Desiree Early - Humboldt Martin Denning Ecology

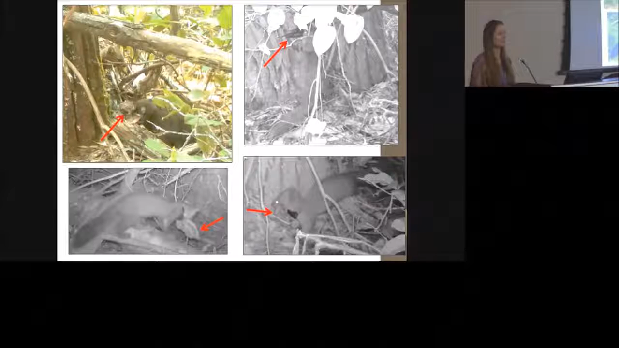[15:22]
The top right, you kind of get a glimpse of a bird wing. Bottom right, some kind of small mammal the size of a chipmunk. And the bottom left, some kind of fungus.
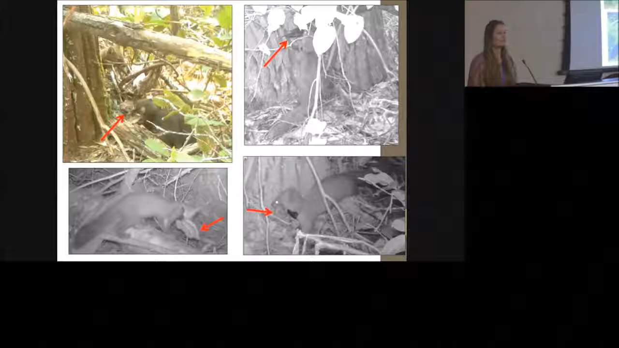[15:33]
This one, hopefully we can all agree, female 5 delivered a mole to the den tree.